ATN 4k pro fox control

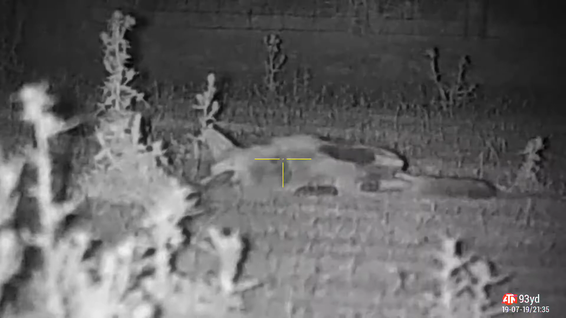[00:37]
Fucking hell, he come up close. Boom, baby.
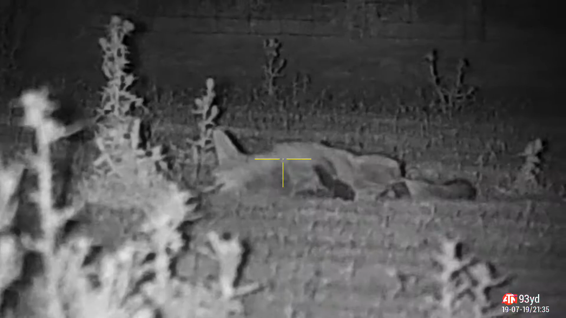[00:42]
Not expecting him.
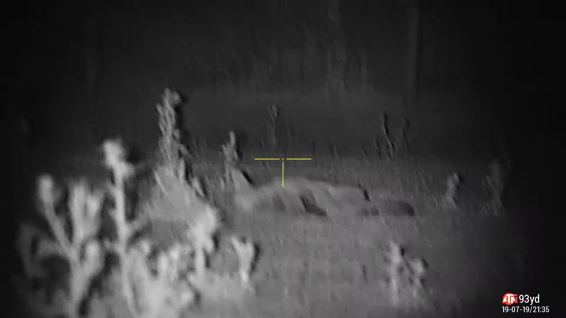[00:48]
He's pretty... ...threw him down.
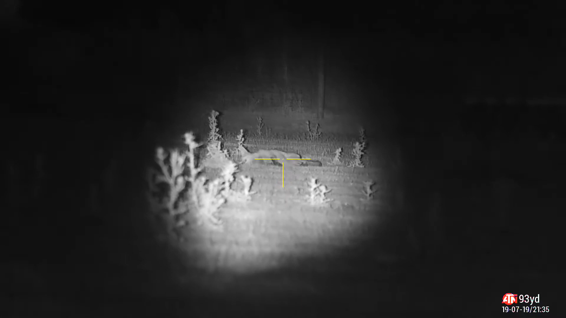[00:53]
Fucking hell, I thought he was going to come through that gate.
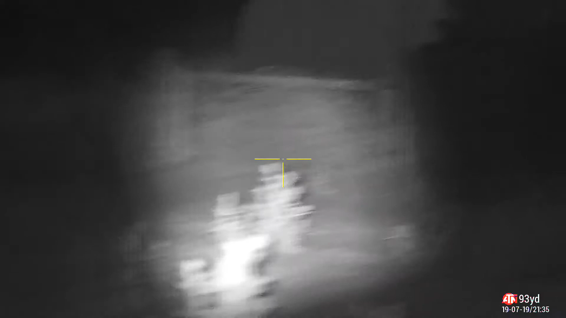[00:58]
That's what I was expecting, I didn't think there was a way through the fence. Nice one.
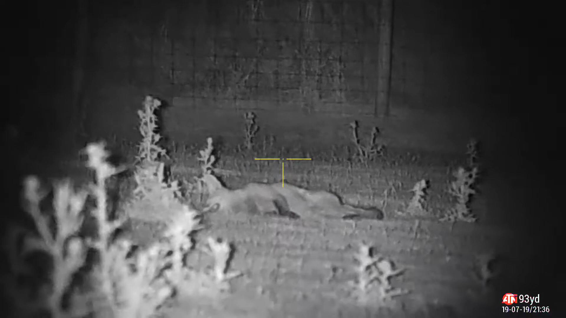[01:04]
And that was with the dog-down coaxer.